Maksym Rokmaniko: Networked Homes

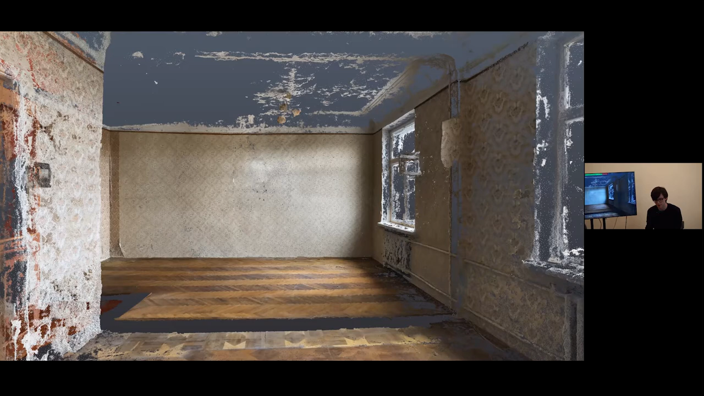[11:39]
This one actually was much nicer than many. And then we, as I said, we kind of carefully documented everything that was here.
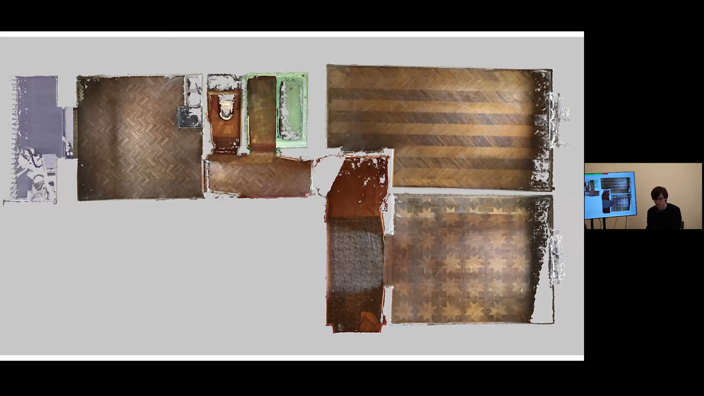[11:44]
We made these scans where you can see how this place was changing through time.
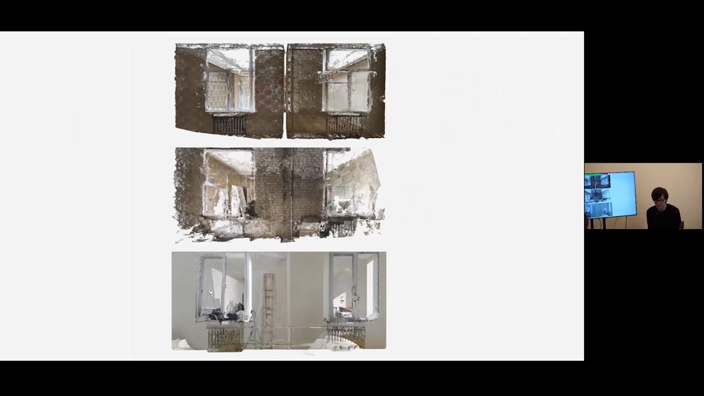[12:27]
So, yeah, I mean, this place is very special for us. And we also tried to research it in a way that we can. So this again is this kind of fly through these three layers of scans.
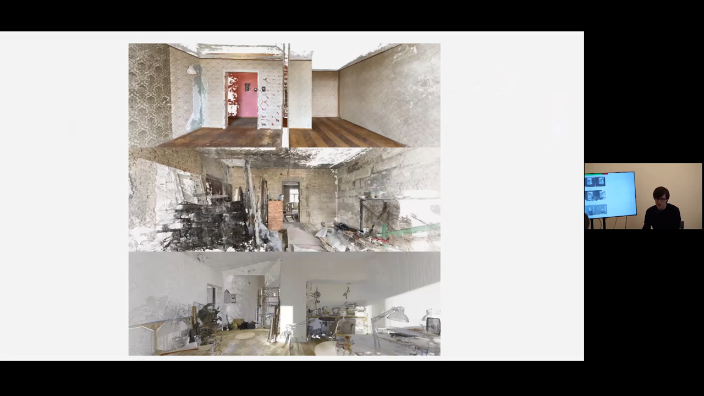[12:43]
And in the process of deconstruction,